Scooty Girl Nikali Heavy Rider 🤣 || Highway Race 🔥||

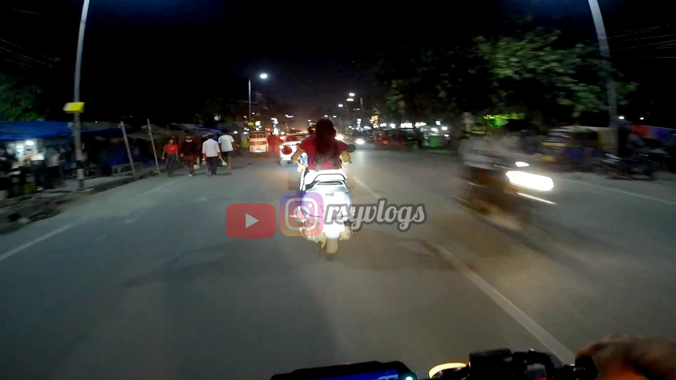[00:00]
हम पीछे आ जा रहे इस पापा के परी से।
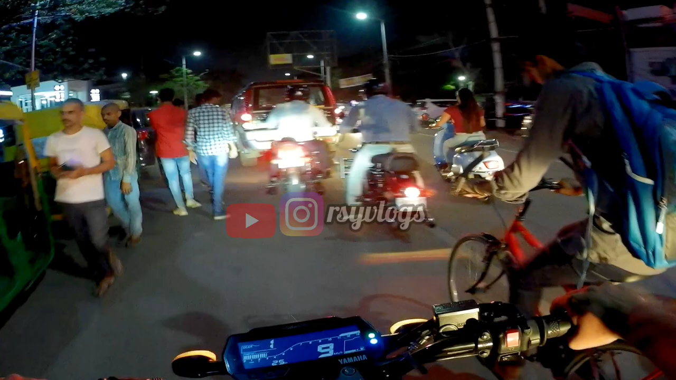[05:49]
भाई देखो यार पापा की परी को एकदम मस्त क्या लहराते हुए जा रही है।
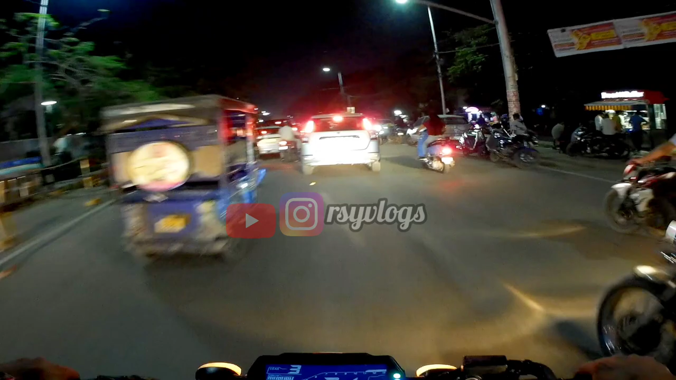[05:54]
डॉट हेलमेट भाई क्या घींच रही है, देख लो स्कूटी से वो भी, मतलब क्या ही बोला जाए।
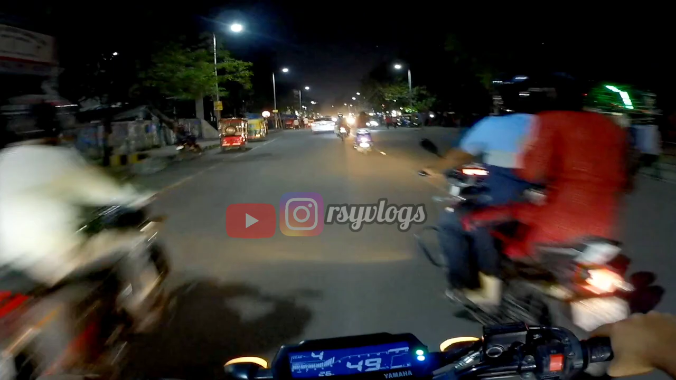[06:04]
देख लो भाई हम पिछड़ा जा रहे इस पापा की परी से।